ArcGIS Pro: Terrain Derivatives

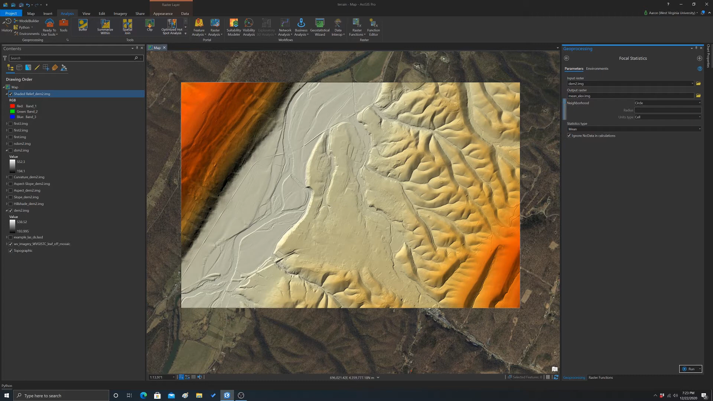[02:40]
Do save there, and we'll do a circular radius with a radius of, we'll just do 11 cells. And we're going to calculate the mean. So I'm going to hit run there. And what we get back is something that looks a lot like the DEM, but it's just been averaged over this moving window with 11 cell radius. And then to get a measure of slope position, we can just simply take that result and subtract it from the original value.
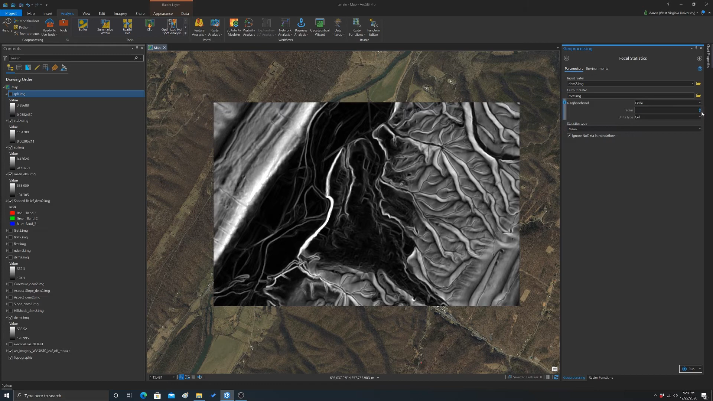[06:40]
And now we want to do the max. And run. So that's our max in the window. And now we'll just swap this out for minimum. And we'll call it min. And run. So that's our minimum. And then to do the actual math, we'll do RAST calculator.
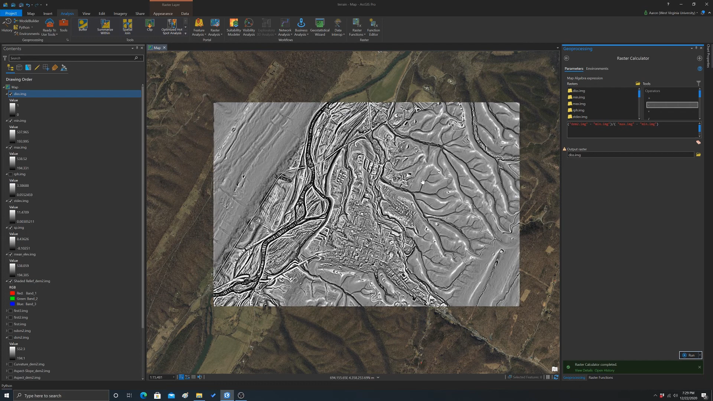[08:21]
So that's an example of a topographic dissection index. All right. I guess to finish up, I wanted to do like a viewshed analysis. So let's pick a location. So first I need a point. So I'm going to go into create feature class. And now we can do it in the database there.
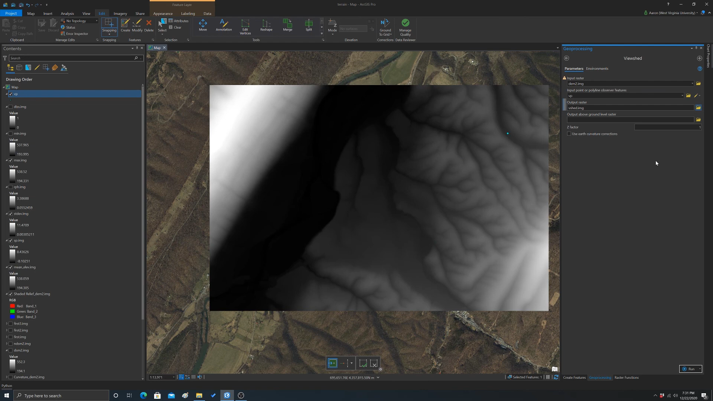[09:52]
Our vantage point will be that point we just created. And let's name this vshed.img. And we'll have it create one of these two above.img. And we'll run that.